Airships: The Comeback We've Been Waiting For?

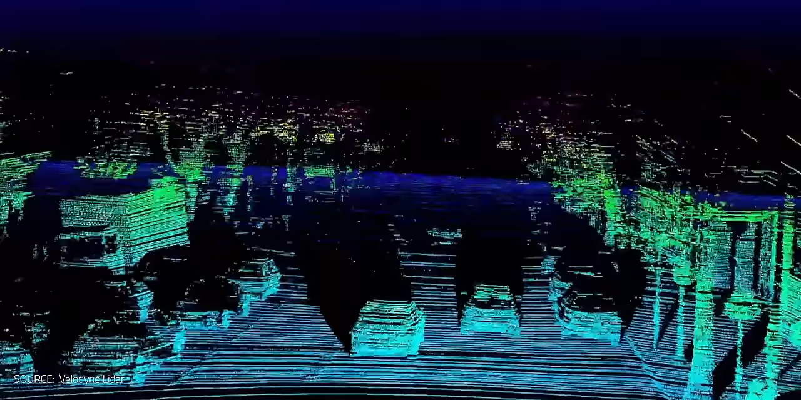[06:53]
It has a ton of applications from being the eyes of self-driving cars, to helping us map the bottom of the ocean and Mars, to solar and wind farm optimization.